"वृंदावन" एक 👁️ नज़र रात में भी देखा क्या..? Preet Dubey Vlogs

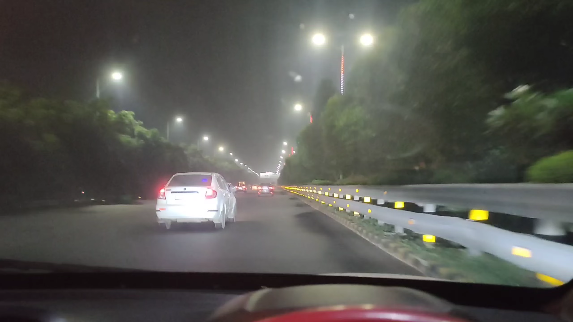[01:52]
कंट्रोल भी करनी होती है। तो हम लोग निकल चुके हैं। रात में ना ड्राइव करने का मजा बहुत है, और खासकर यमुना एक्सप्रेस वे या
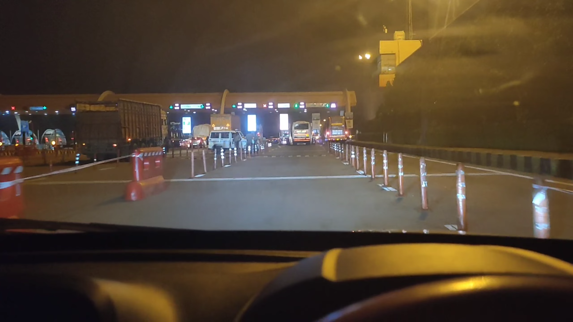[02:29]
नो डाउट प्रशासन की तरफ से काफी अच्छा बंदोबस्त किया जाता है एक्सप्रेस वे पे। एक चाय काफी स्पेशल है यहाँ पे, शिवा ढाबा है जो, उस पे हमें अभी जाना है और एक चाय की चुस्की लेनी है।
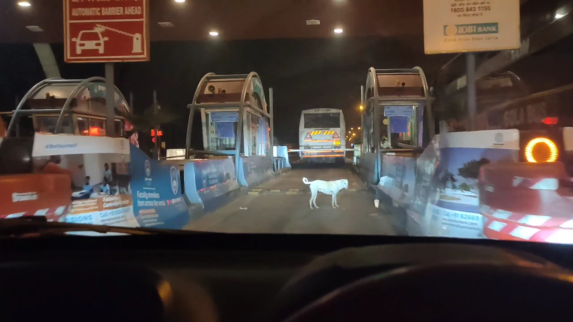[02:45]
फाइनली ये आ गया टोल,
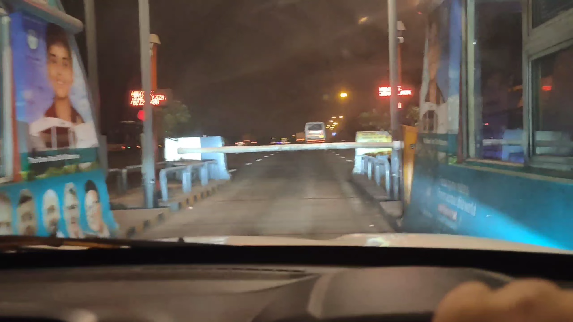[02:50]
और यहाँ पे हमारा जो है फास्टैग, उससे टोल कटेगा एंड देन अपन निकलेंगे।
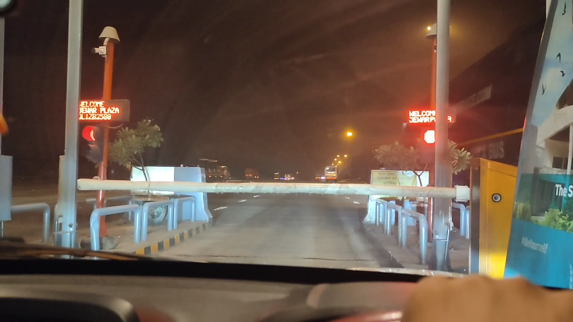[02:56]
अभी टोल क्रॉस करते ही लेफ्ट में हमें मिलेगा शिवा ढाबा,
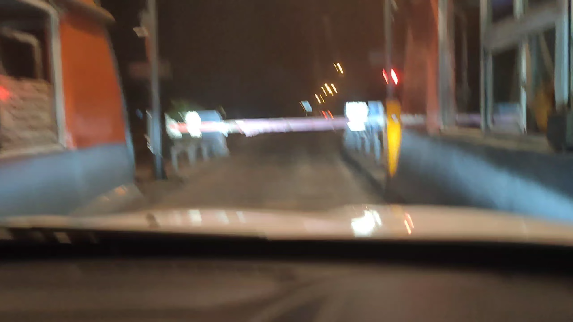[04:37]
ये हमारा लास्ट टोल है अकॉर्डिंग टू हमारी जर्नी, लाइक अभी मैं तो आगे भी जाऊंगा, लेकिन ये हमारा वृंदावन के लिए लास्ट टोल है, इस पे आगे हम लोग लेफ्ट लेके पहुंचेंगे मंदिर।
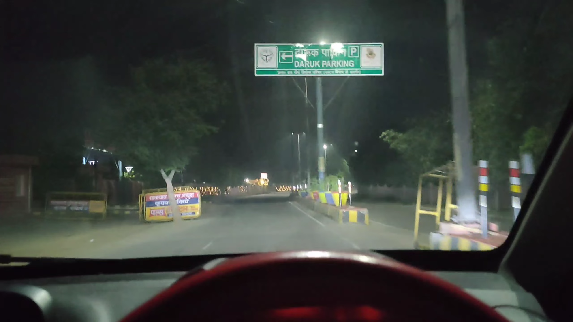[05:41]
सो अभी आप देखेंगे यहाँ पे दिवाली की जो एक महक है, खुशबू है, वो आपको दिख जाएगी,
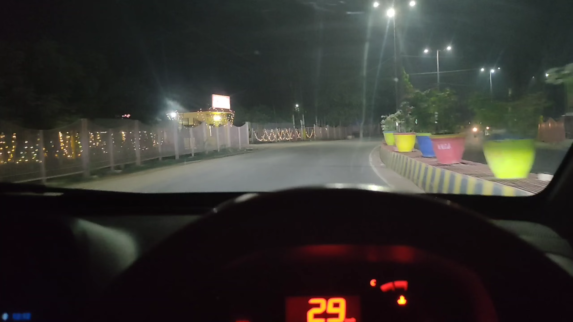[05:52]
जिसको हम अगर कहें तो लाइट वाइट काफी अच्छी है और गौशालाएं बहुत है यहाँ पे। साथ ही साथ काफी डेकोरेट किया गया है
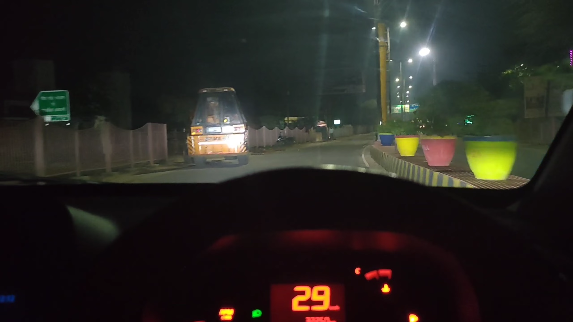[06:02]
दीवालों को, ग्रिल लगाई गई है साइड में, पौधे भी लगे हुए हैं और जो गमले हैं वो भी अच्छे से सजाए गए हैं।
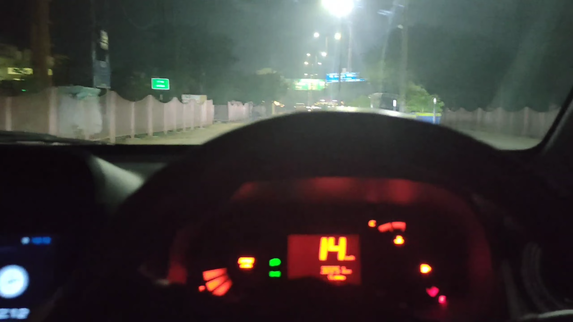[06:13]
सो यहाँ पे बिल्कुल भीड़ तो नहीं दिख रही। हाँ ये है कि अब हमें होटल ढूंढना पड़ेगा या कैसे हम बिताएंगे आज की रात यहाँ पे,
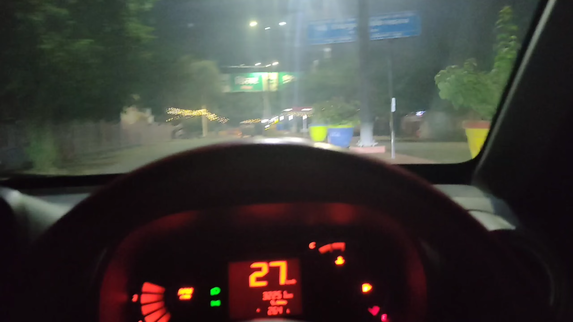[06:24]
और सुबह 5 बजे दर्शन भी करने हैं गूगल मैप के अकॉर्डिंग, जो कि टाइम वहाँ पे दिखाया जा रहा है।
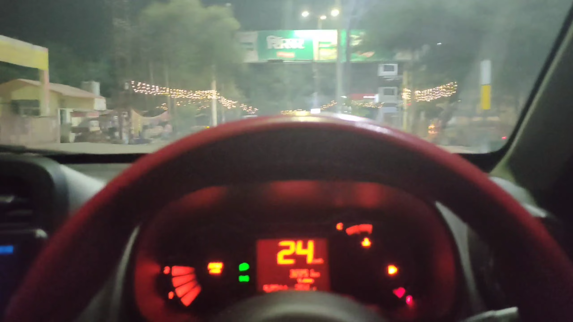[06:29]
तो अभी देखते हैं आगे का। बाकी ऑटो दिख रहा है यहाँ पे जो कि खाली है,
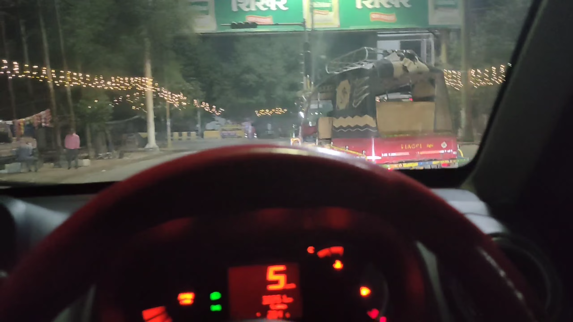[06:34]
और यहाँ पे पार्किंग वार्किंग सब कुछ खाली पड़ा है।
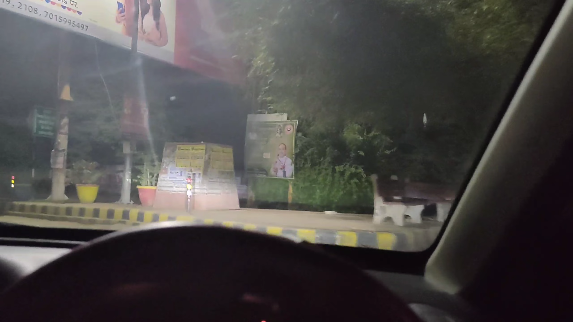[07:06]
बांके बिहारी जी के दर्शन के लिए हम लोग मुड़ चुके हैं और रास्ते हैं सुनसान, लोग दिख नहीं रहे हैं।
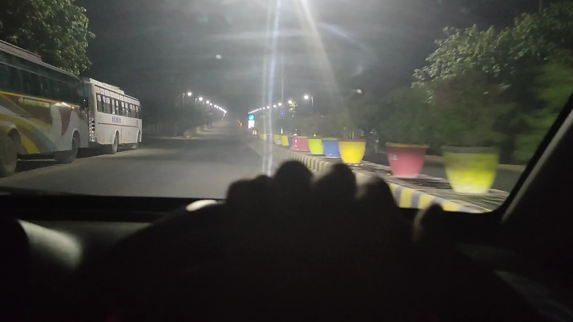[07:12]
अब देखते हैं आगे कैसे क्या होगा। सो गाइज ये है सुंदर सा प्रेम मंदिर। नो डाउट यहाँ पे भी ताला है, बंद हो चुका है सब।